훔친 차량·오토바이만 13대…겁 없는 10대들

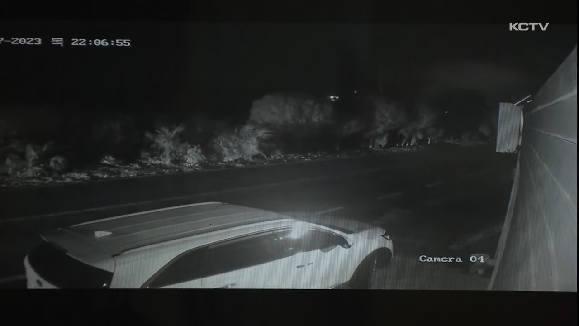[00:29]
늦은 밤 주차된 흰색 SUV 차량 앞에 검은 차량 한 대가 멈춰섭니다.
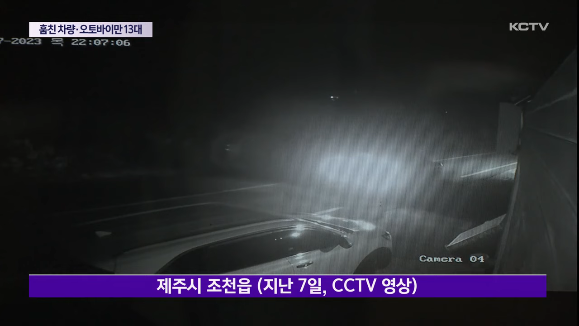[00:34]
차에서 내린 앳된 얼굴의 남성이 SUV 운전석 문을 열고 무언가 확인합니다.
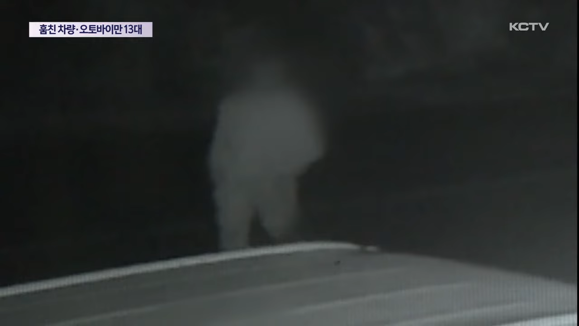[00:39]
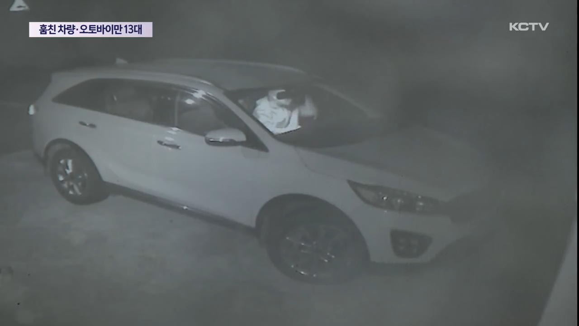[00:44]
이내 차량의 시독이 걸리자 일행이 하나 둘씩 옮겨 타고 앞서 타고 온 차량을 남겨둔 채 유유히 떠납니다. 지난 7일 밤 CCTV에 포착된 제주시 조천읍 차량 절도 현장입니다. 차량을 훔친 건 10대 청소년 3명. 이후에도 이들의 범행은 계속됐습니다. 이틀 뒤 제주시 돌연동의 한 주택가에 나타난 10대들. 문이 열린 채 주차된 차량에
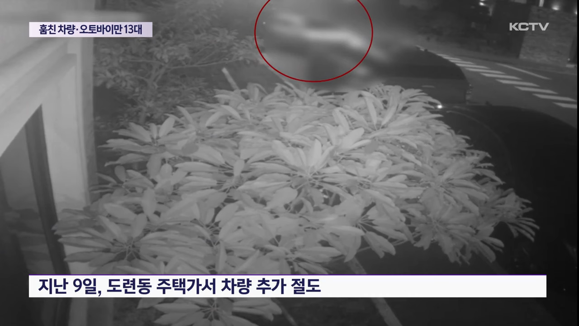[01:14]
자연스럽게 타더니 그대로 차를 몰고 달아납니다.